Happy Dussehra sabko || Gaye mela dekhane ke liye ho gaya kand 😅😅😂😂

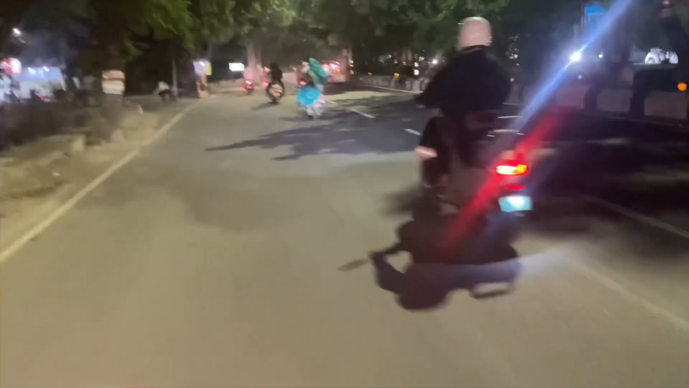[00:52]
लिए और इनके तरह कुछ बढ़नीच लोग वहां पहुंच रहे हैं पबलिक में न्यूसेंस क्रिएट करने के लिए जो की बहुत गलत बात